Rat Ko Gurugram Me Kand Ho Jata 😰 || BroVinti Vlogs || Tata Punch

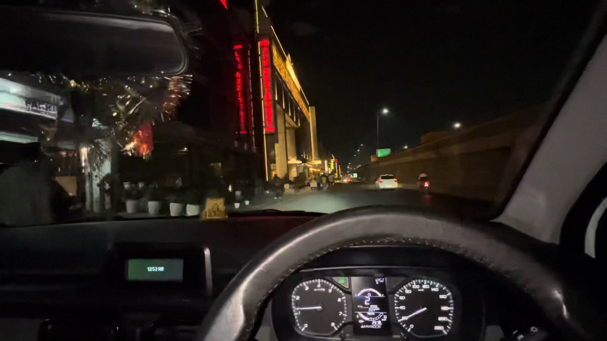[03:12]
के देखो गुम रहे हैं लोग कपल गुम रहे है यहां पर अब बाकी ठीक है जो भी गुम रहे है अब यार किसी से पूछे कि कोई बेंगर्ण से शखल कर दिख जाया यह तो से पूछो लिए
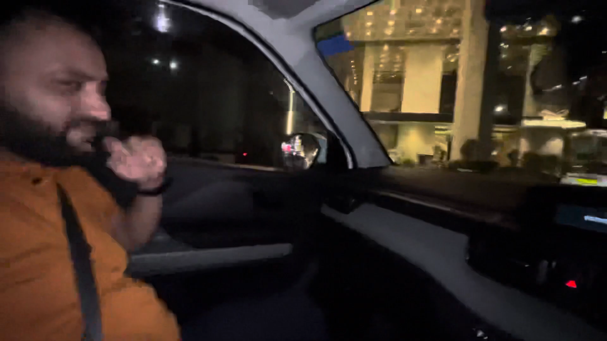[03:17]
कुछ है यह पर कुछ है नहीं है तो बाकी यह देखो टाइम
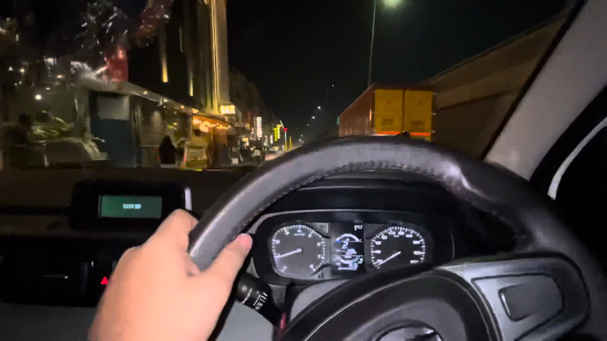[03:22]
देखो बारा बचे त्रेपन एक बज़ रहा है भाई एक और एक बज़े भी इन लोगों
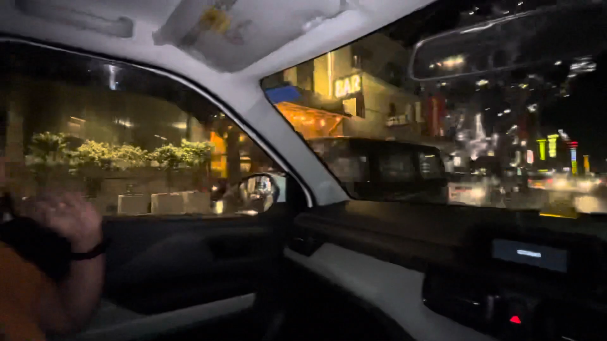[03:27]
को चर्बियां चारी है देखो कोई टिक के राजी नहों रहा है यह